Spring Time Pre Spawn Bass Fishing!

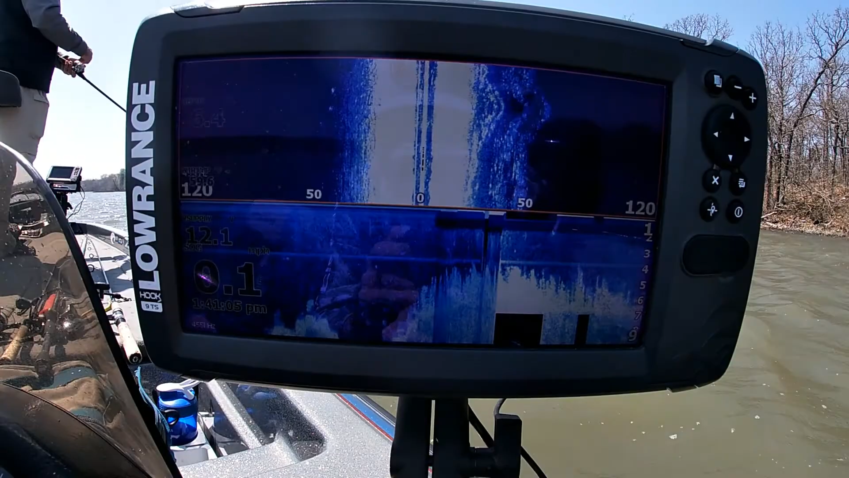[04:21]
There's the water temp and all that. 60 degrees over here. All right, good job, man.